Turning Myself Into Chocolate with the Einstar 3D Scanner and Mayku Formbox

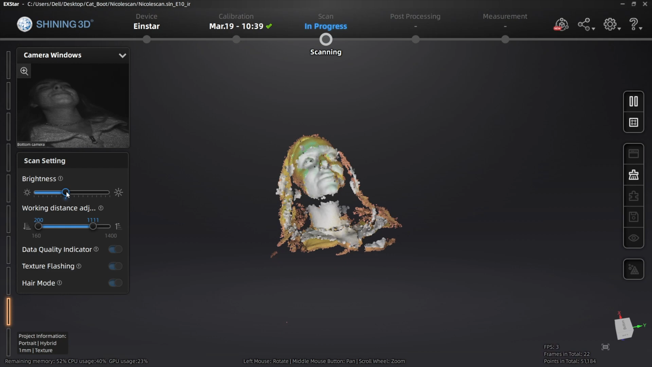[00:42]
I kind of had to walk her through it because it was her first time, but she caught on pretty quickly.
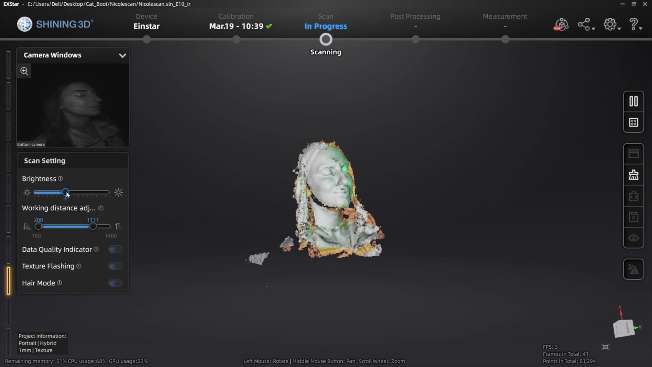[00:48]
It's fairly easy once you get the settings in check.
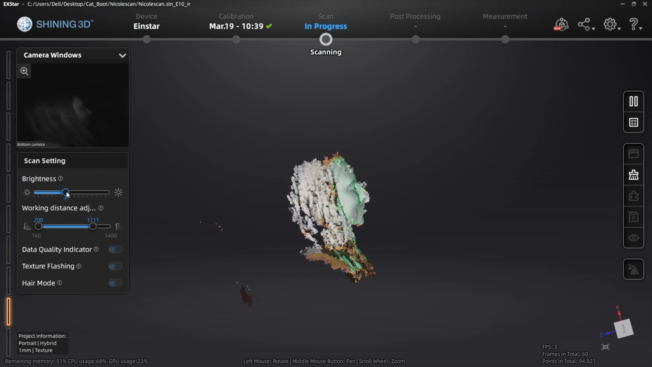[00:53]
So here you can see that the green had sufficient data.
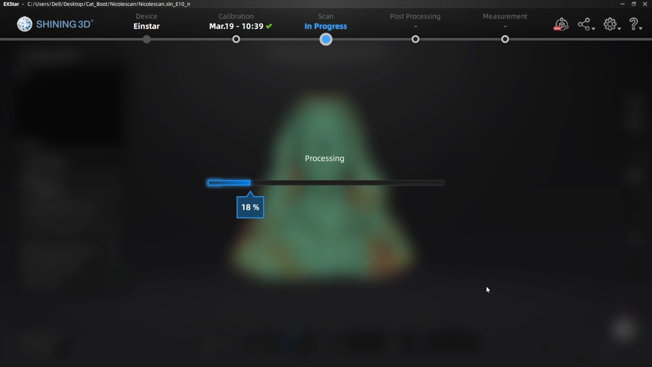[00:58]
And for some reason, it was having some issues capturing data on my nose.
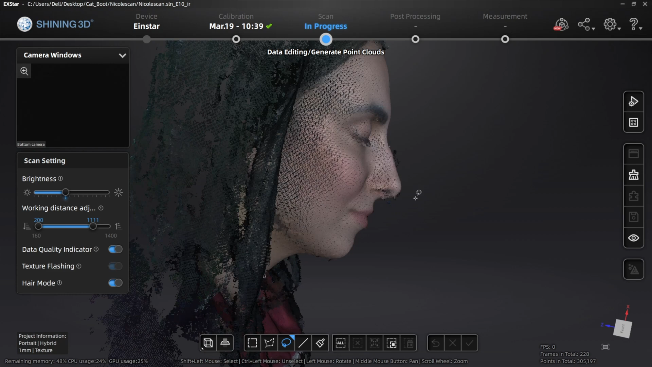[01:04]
This was also a common theme that I saw with other scans from people, and it just collected too much data points. And then also, it wasn't capturing, I guess, like the nostrils and the hollowness of that.
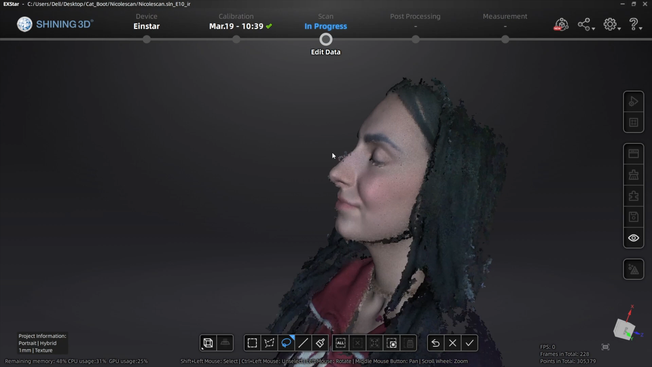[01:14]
But once I put it through the mesh model settings, it turned out okay.
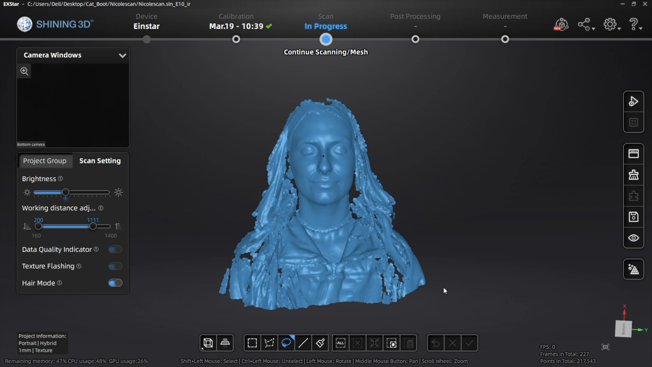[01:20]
It kind of compensated for that.